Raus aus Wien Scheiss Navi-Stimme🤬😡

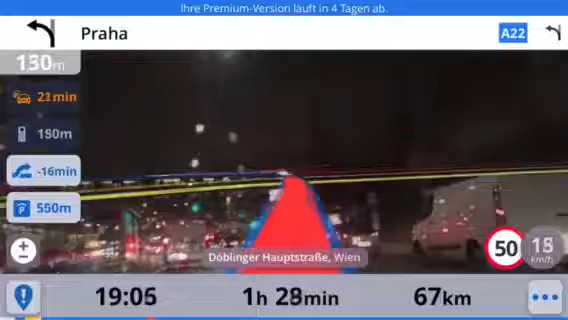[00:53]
Na, jetzt hast du mich überholt und jetzt bist du wieder hinter mir, du Scheiße. Gerade über den Gürtel? Nein! Ich trau durch. Ich kann über den Gürtel fahren, ich trau durch. Was haben die eigentlich für Bestimmung? Wir haben eine schnellere Route gefunden. Sie sparen 15 Minuten. So, ja, da geht immer 10 Zentimeter vor.